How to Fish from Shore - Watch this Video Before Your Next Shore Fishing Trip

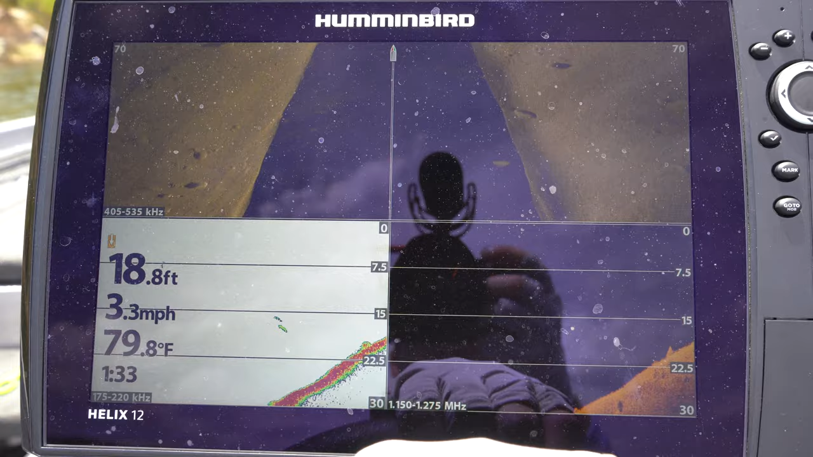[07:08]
On screen: depth 18.8 ft, water 79.8°F, speed 3.3 mph
All right, so we're starting to idle up towards that spot. We're gonna be a little bit shallow.
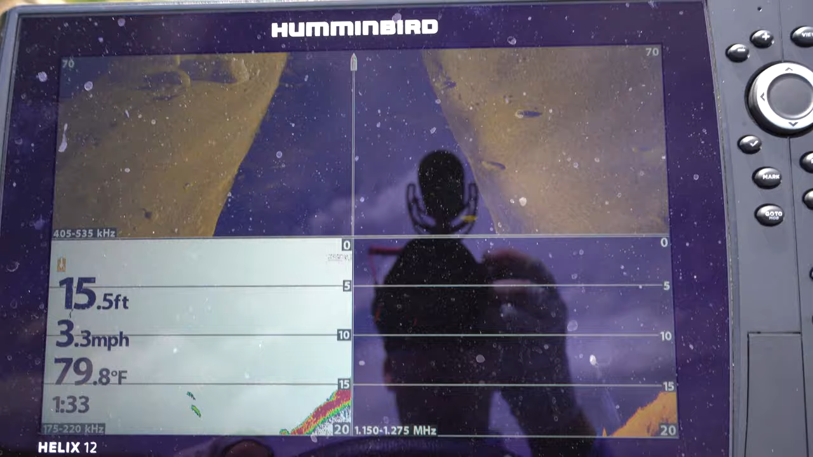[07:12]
On screen: depth 15.5 ft, water 79.8°F, speed 3.3 mph
As you can see right now, we're in 15 foot of water. And as you can see, we already got all those rock piles coming up right there.
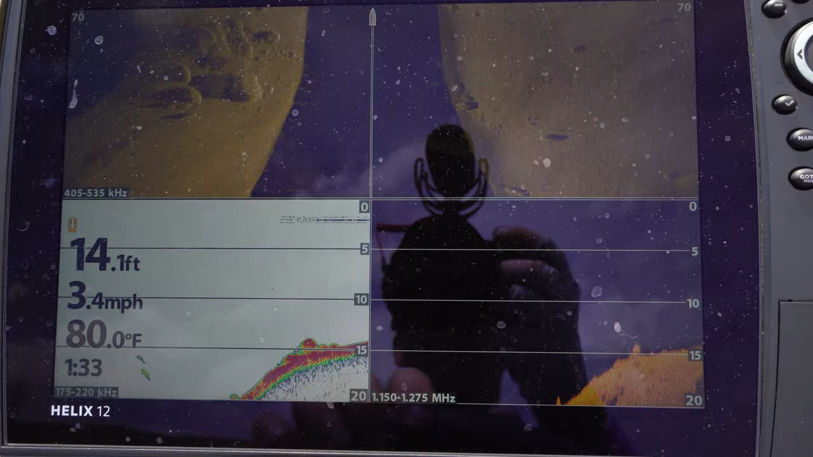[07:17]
On screen: depth 14.1 ft, water 80.0°F, speed 3.4 mph
Those are gonna be perfect areas where you guys can catch fish. You have easy access.
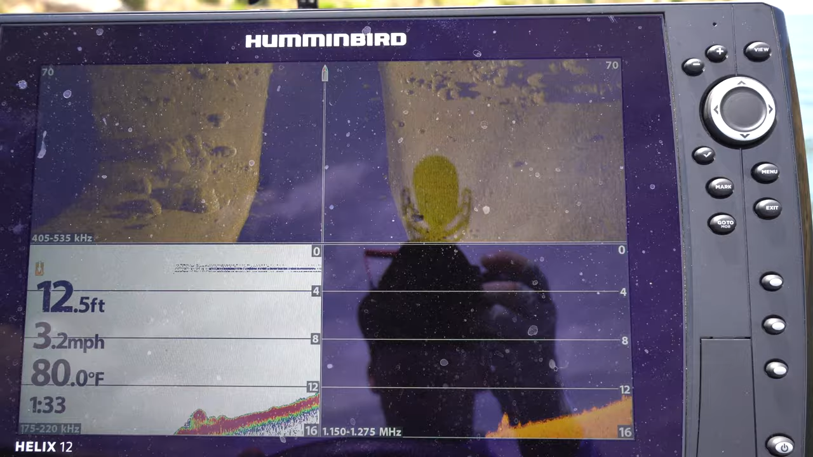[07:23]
On screen: depth 12.5 ft, water 80.0°F, speed 3.2 mph
And then we got some deep rock piles right out here too.
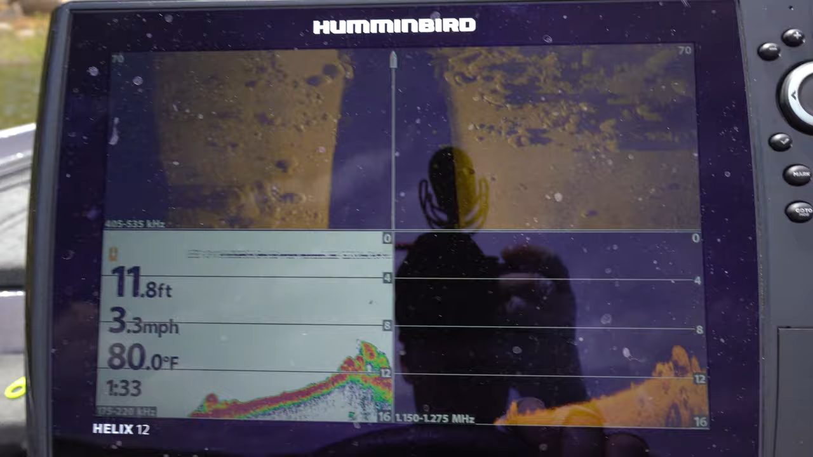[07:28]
On screen: depth 11.8 ft, water 80.0°F, speed 3.3 mph
So this is a perfect spot for those of you that are needing to find some wintertime rock piles.
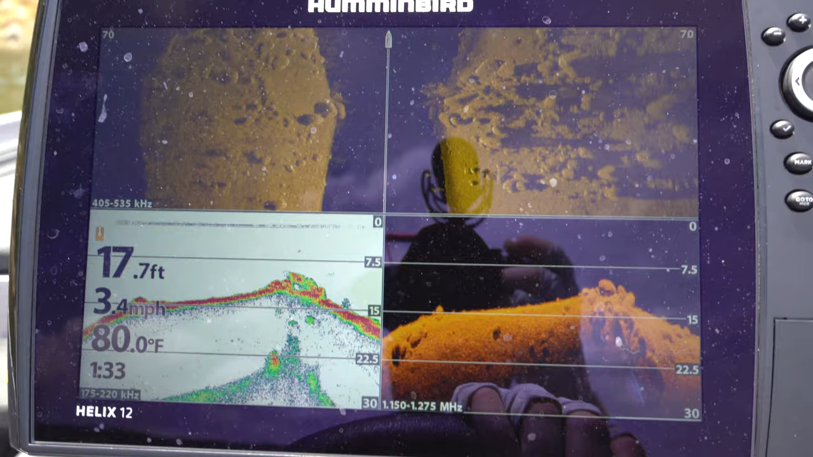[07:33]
On screen: depth 17.7 ft, water 80.0°F, speed 3.4 mph
These rocks come in from the bank, steep bank, so you know you're gonna be able to get out there and get to that deep water if you need to.
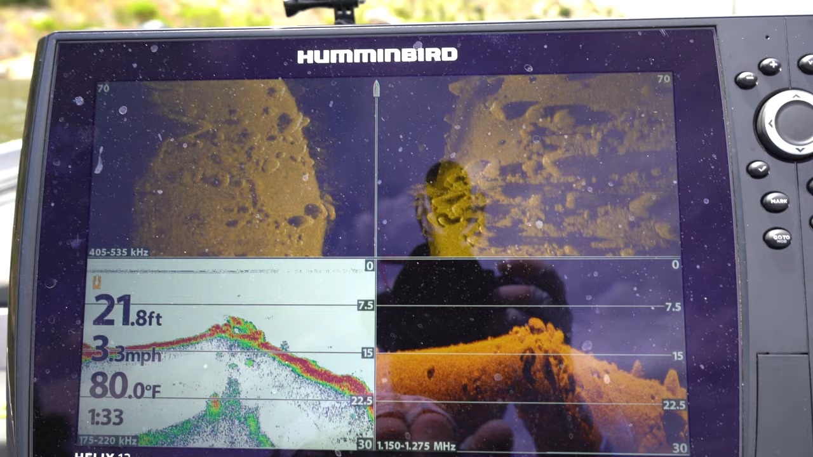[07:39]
On screen: depth 21.8 ft, water 80.0°F, speed 3.3 mph
This would be a great spot and something that's accessible to you guys from the bank.
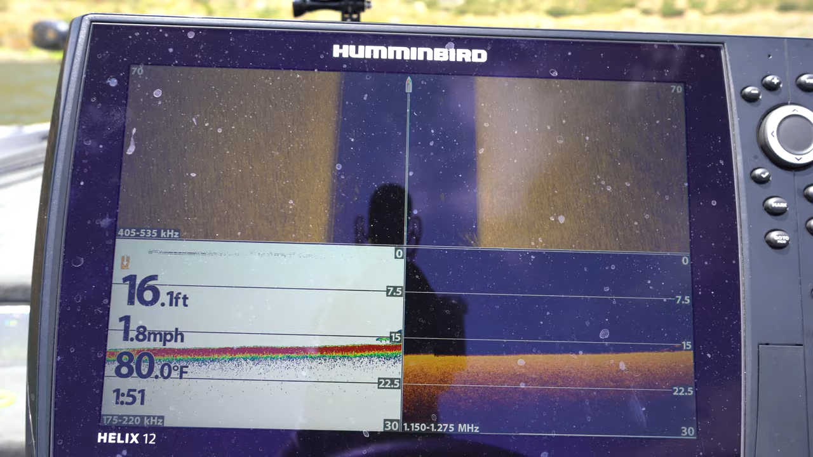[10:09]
On screen: depth 16.1 ft, water 80.0°F, speed 1.8 mph
Okay, so we're in 16 foot of water right now.
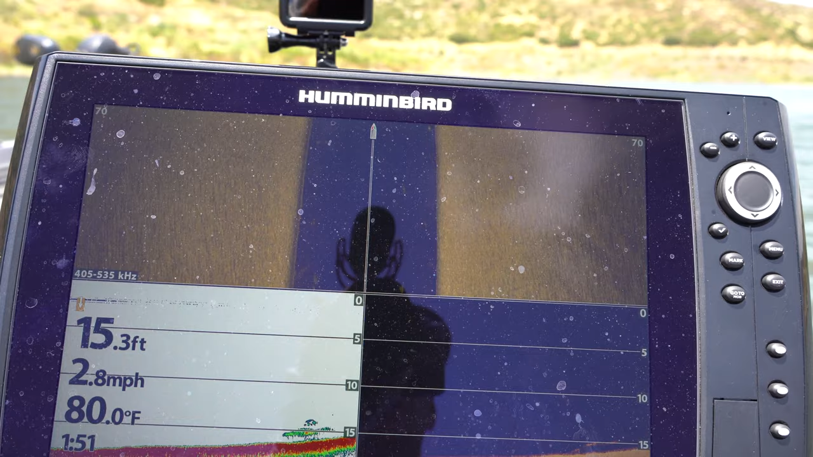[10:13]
On screen: depth 15.3 ft, water 80.0°F, speed 2.8 mph
And as we go up towards the bank, so we're going right towards the bank.
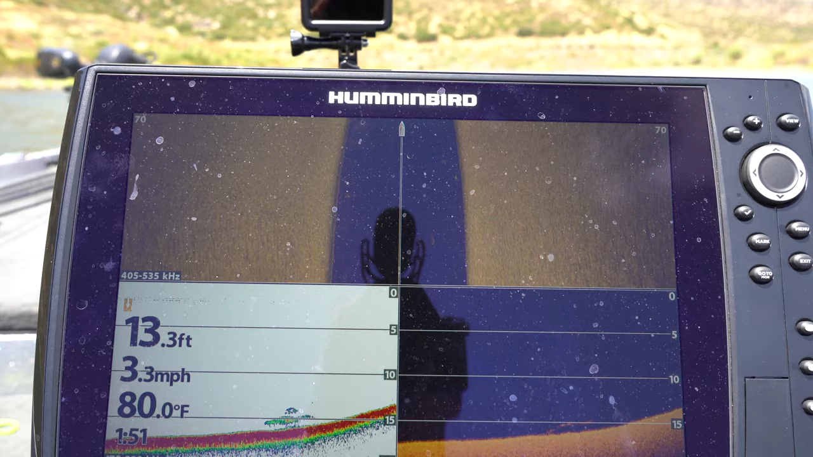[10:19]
On screen: depth 13.3 ft, water 80.0°F, speed 3.3 mph
So now we're slowly going up to 13 foot and it's gonna kind of plateau a little bit.
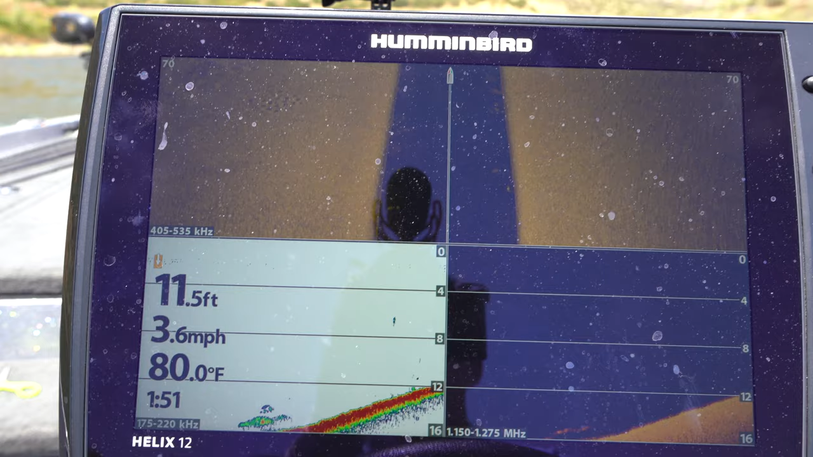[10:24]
On screen: depth 11.5 ft, water 80.0°F, speed 3.6 mph
So it's not super steep, it's just a gradual incline in towards the back of this little bay.
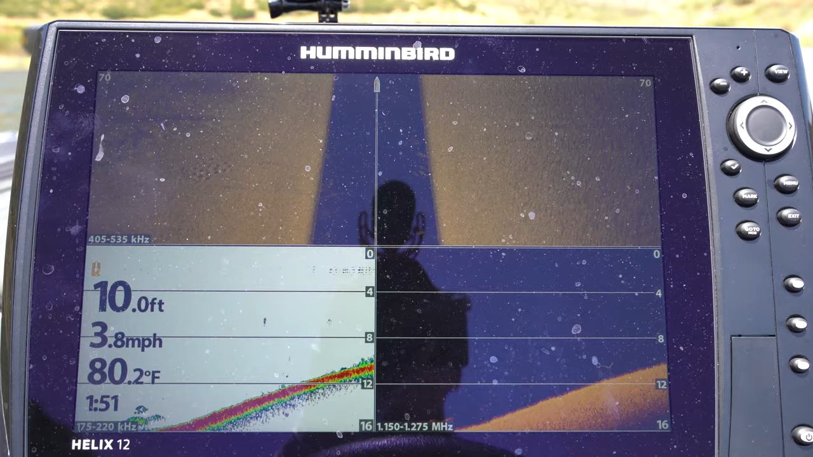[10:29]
On screen: depth 10.0 ft, water 80.2°F, speed 3.8 mph
It's real a slow increase, 8 foot.
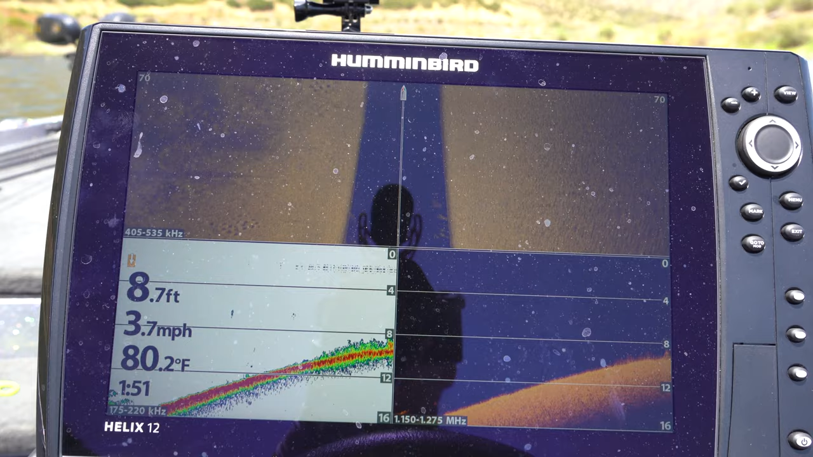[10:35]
On screen: depth 8.7 ft, water 80.2°F, speed 3.7 mph
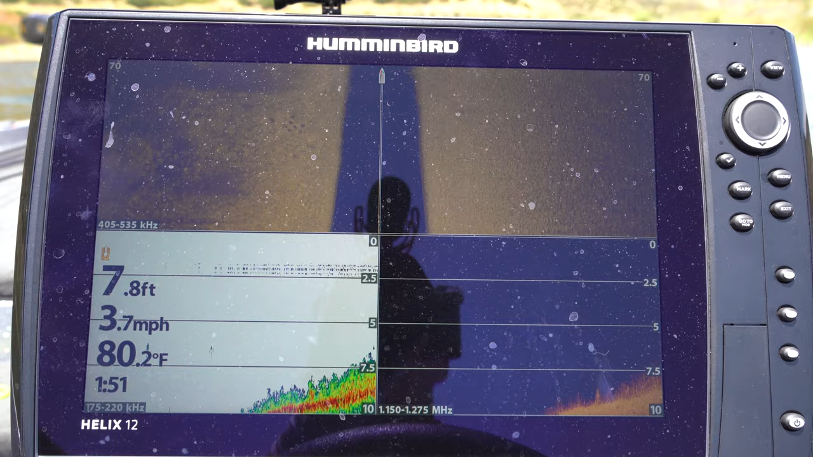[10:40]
On screen: depth 7.8 ft, water 80.2°F, speed 3.7 mph
Yeah, it took a long time to get to 7 foot. So as you can see, this is a real flat area and all this stuff down here on the sonar,
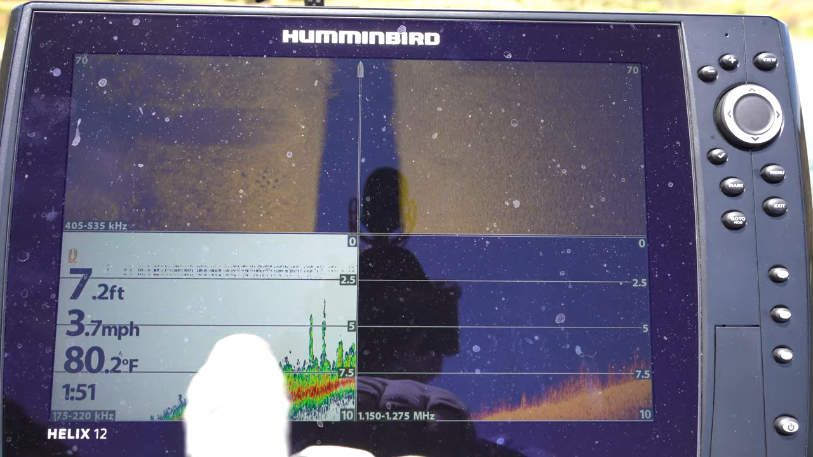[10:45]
On screen: depth 7.2 ft, water 80.2°F, speed 3.7 mph
that's all gonna be grass, that's brush.
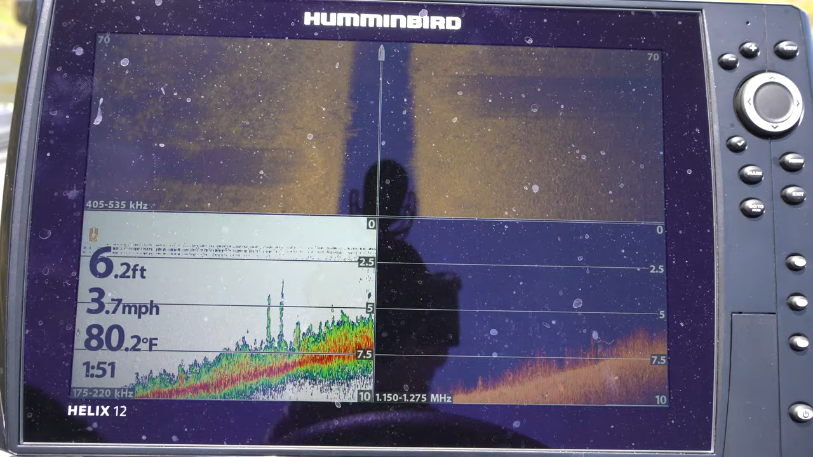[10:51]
On screen: depth 6.2 ft, water 80.2°F, speed 3.7 mph
So even still, this would be a great place to throw some stick baits, maybe drop shot, spinner bait, stuff like that. That's all gonna be good areas in order to get bit, and this is all accessible from the bank. So I hope you guys enjoyed today's video.